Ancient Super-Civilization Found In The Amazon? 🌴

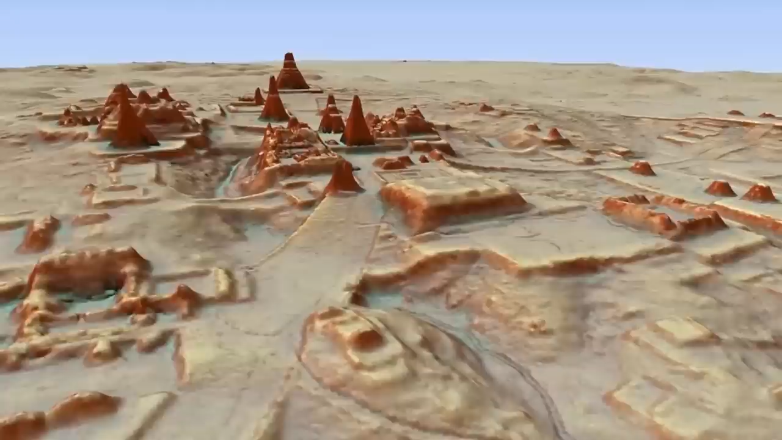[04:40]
were, in reality, once part of the same gigantic city, one of unimaginable size and complexity, that was unquestionably home to not mere thousands,